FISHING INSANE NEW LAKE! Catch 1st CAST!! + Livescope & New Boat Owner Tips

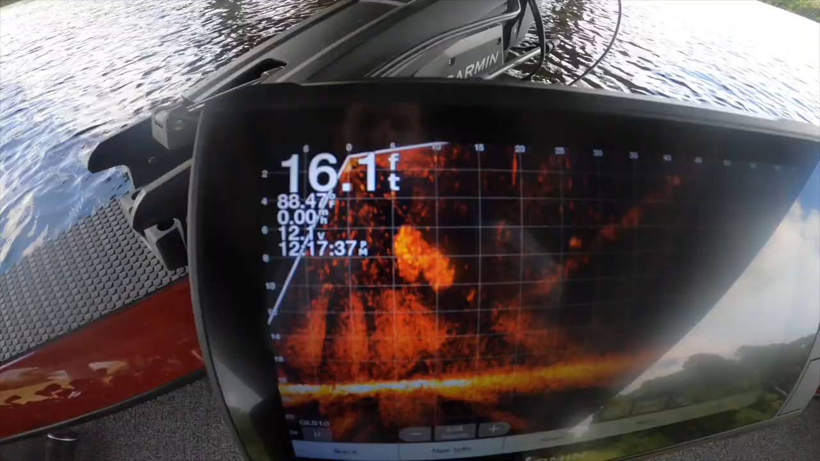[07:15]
On screen: depth 16.1 ft
there's a bunch of bait y'all see about eight foot down let me tell you guys about this thermocline
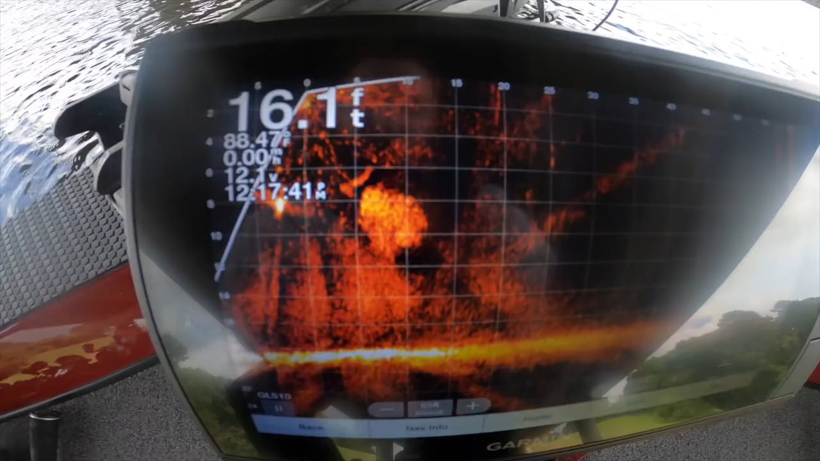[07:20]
On screen: depth 16.1 ft
look at you can see there's like that layer see that layer right there where the temperature shifts
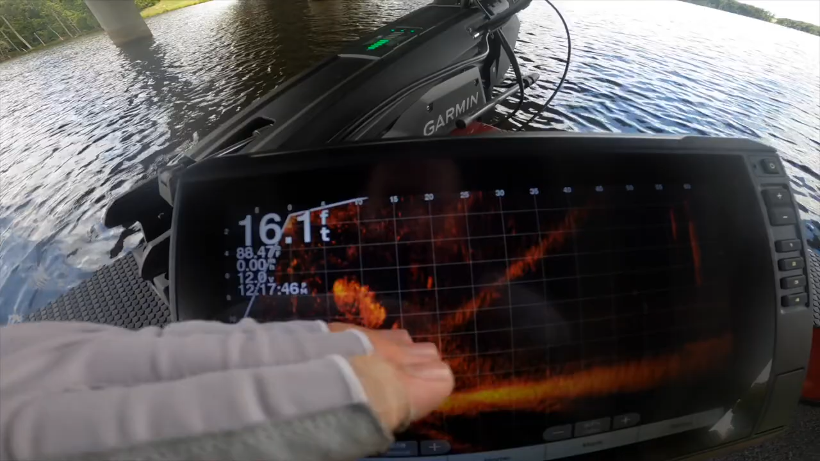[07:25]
On screen: depth 16.1 ft
and all these fish even though it's 16 foot deep here oh well that's what it's saying they're all hanging out around
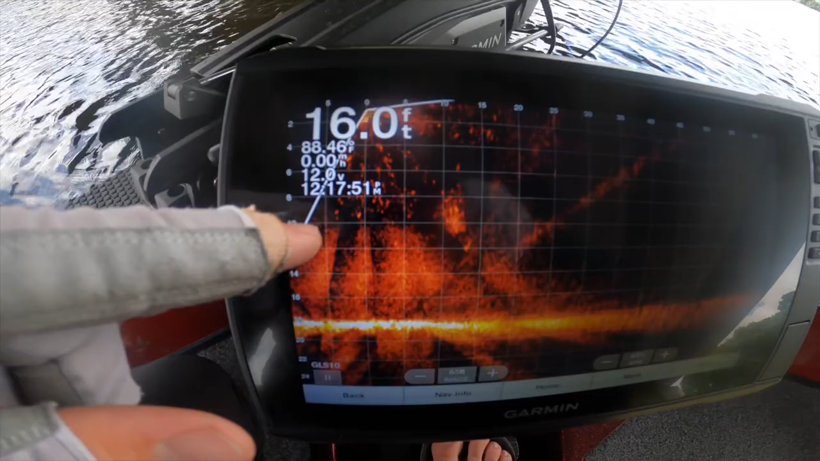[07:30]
On screen: depth 16.0 ft
that 10 foot depth and I'm scanning right now I'm scanning right now with the foot pedal
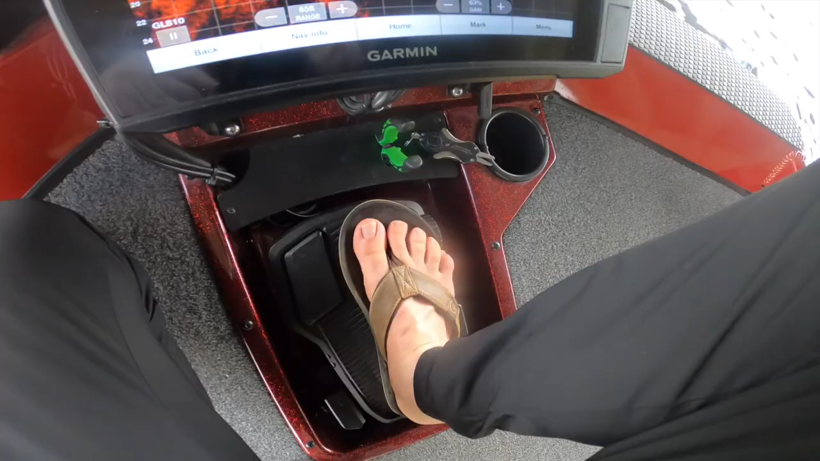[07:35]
that's adjusting the motor and wherever it looks is what the live scope monitor is showing
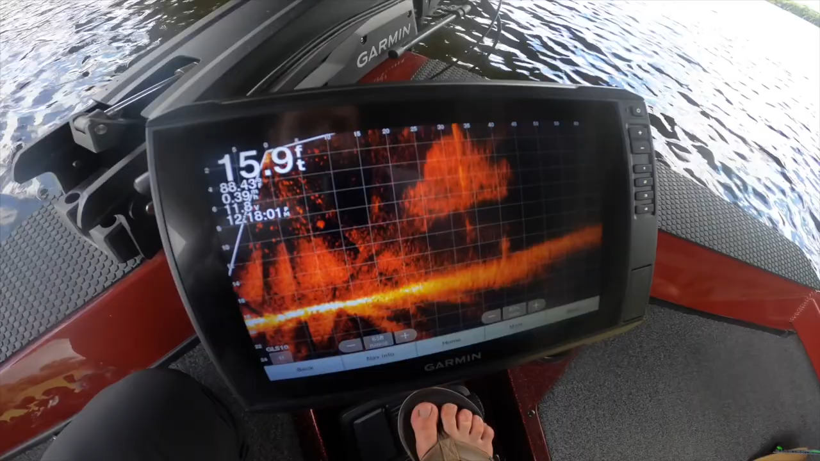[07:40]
On screen: depth 15.9 ft
so look there's a there's a decent sized fish it looked like well that's that okay so there's quite
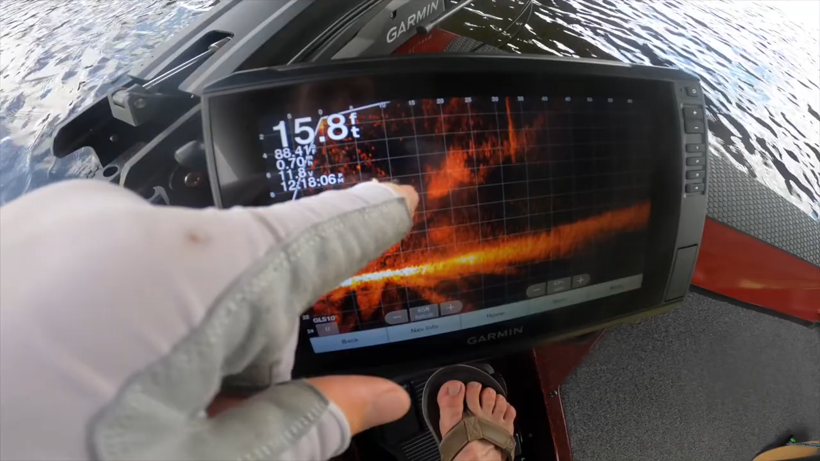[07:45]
On screen: depth 15.8 ft
a bit of bait there now as I pan over you can see it's looking at these columns check that
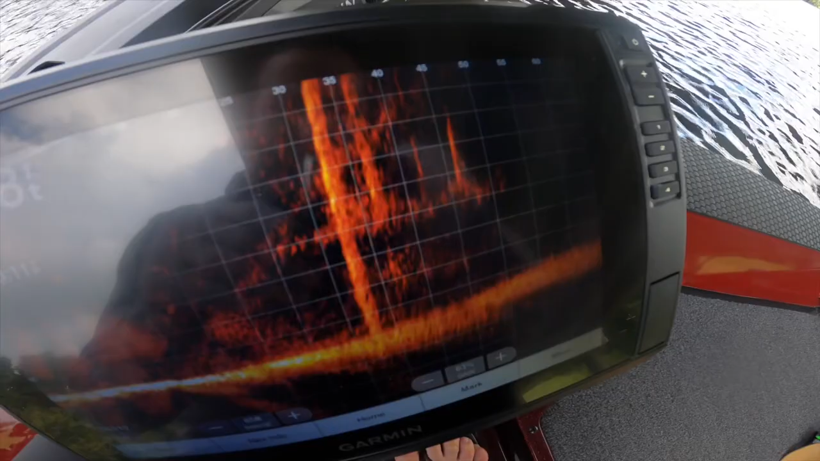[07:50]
out you can see those columns so if you guys have never seen live scope in action before it's